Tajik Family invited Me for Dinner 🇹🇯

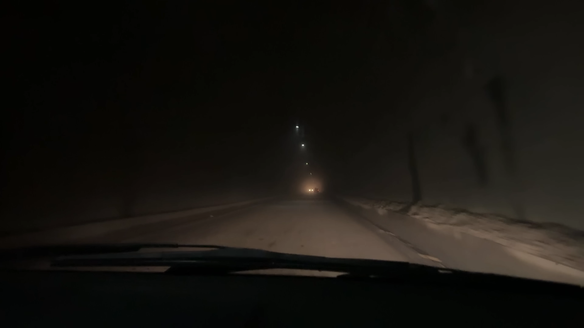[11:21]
लेटा दे ये टनल अलगे पर डिम ने भई बहुत जादे पराणी बनी हुई है दास किलो मेटर लंबी टनल सी भई निरायने रहता क्या भ्यू आया जन्नत ही है